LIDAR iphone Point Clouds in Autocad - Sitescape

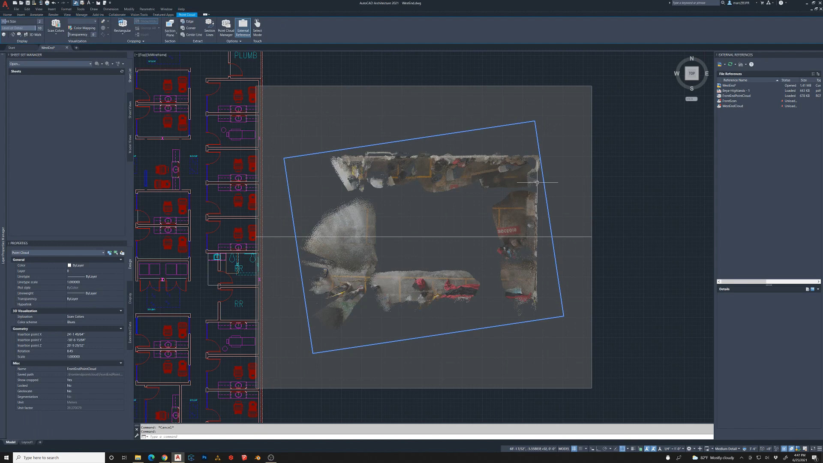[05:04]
That will allow me to see a little bit better when I move it into position here.
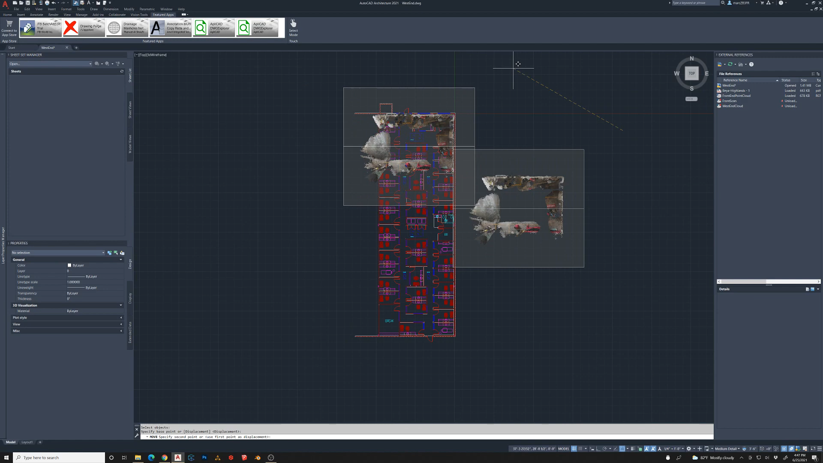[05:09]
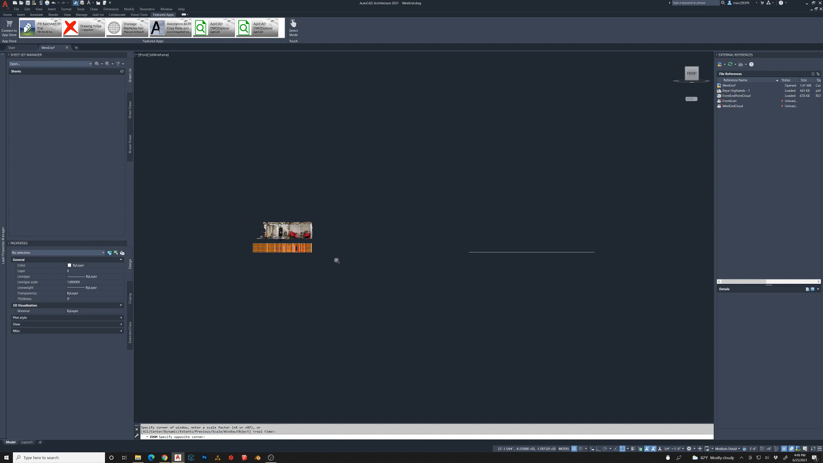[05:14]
Now I need to move it down vertically so it aligns with the floor of my CAD plan.
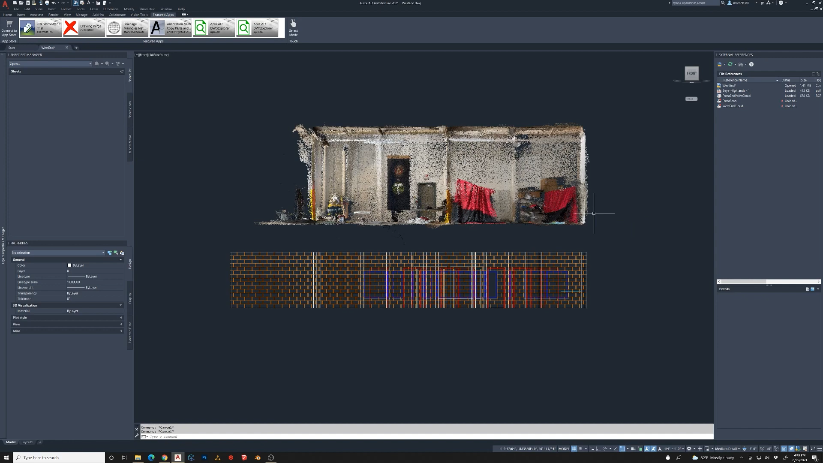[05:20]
Okay so once I have this aligned. We can go to any view.
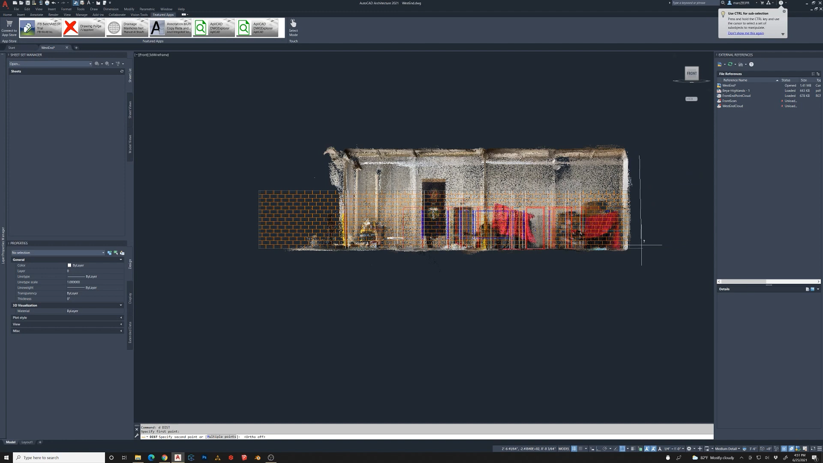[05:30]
And actually start to measure dimensions. And get some heights and things like that. To confirm some dimensions of the space.
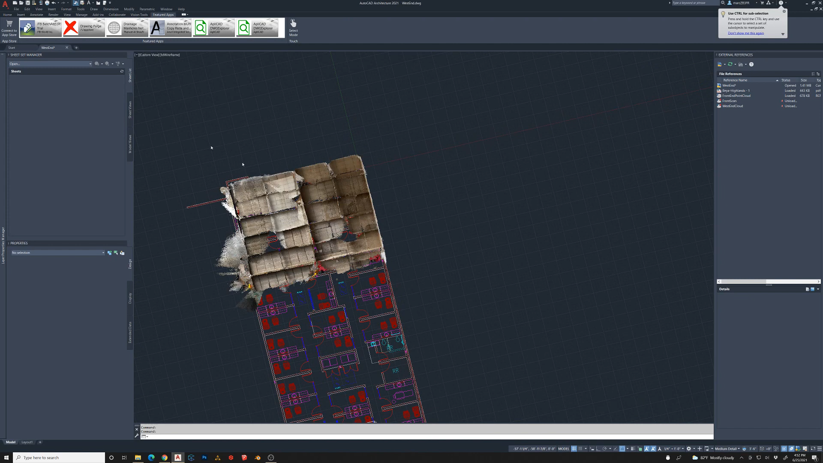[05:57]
So if you took some field measurements. Confirm with a laser.
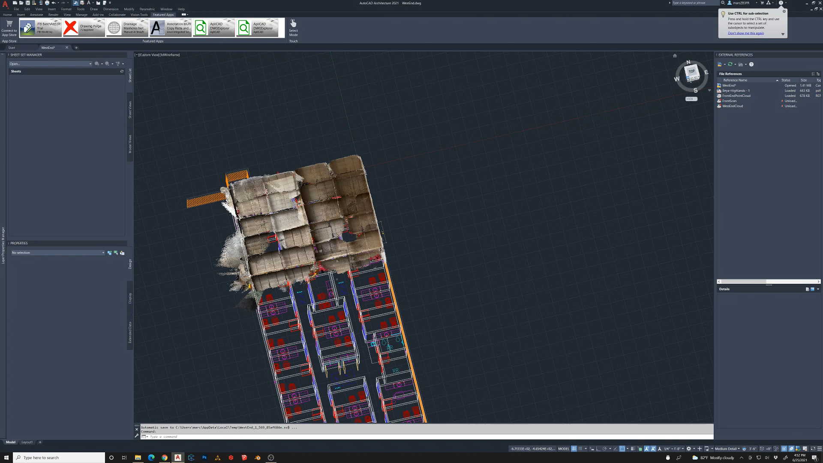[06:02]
And then kind of back it up with some 3D model imagery in a point cloud format.
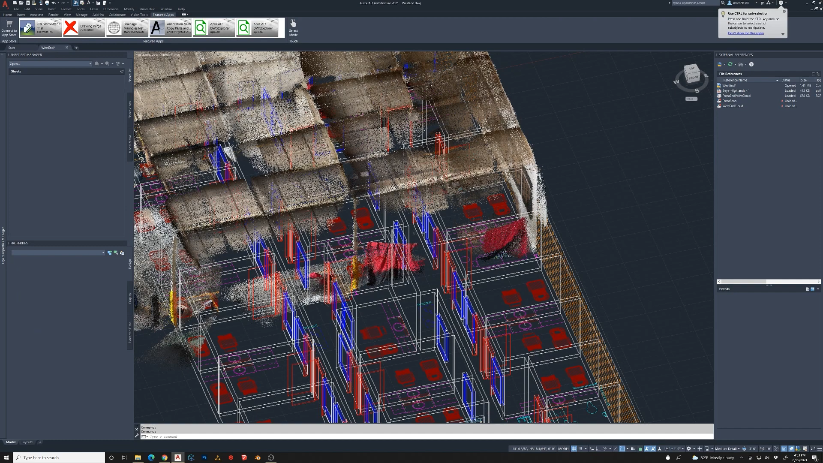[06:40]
So I mean then when you're not using the file you can actually unload that.